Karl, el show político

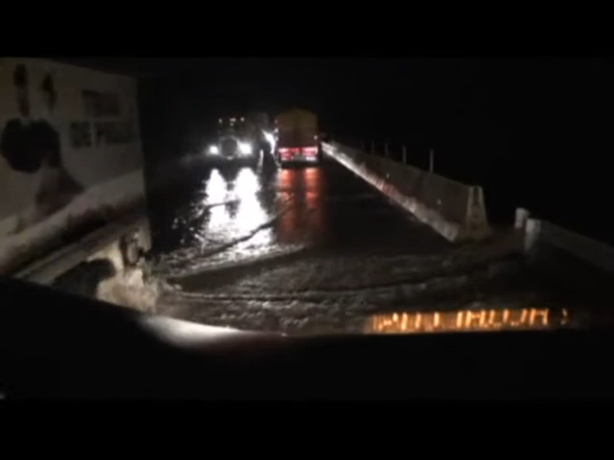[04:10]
Nos tocó pasar por algunos tramos de carretera donde las corrientes eran muy fuertes. Yo siento que hasta fue riesgoso pasarlo. Qué bueno que suspendieron las corridas, realmente era peligroso.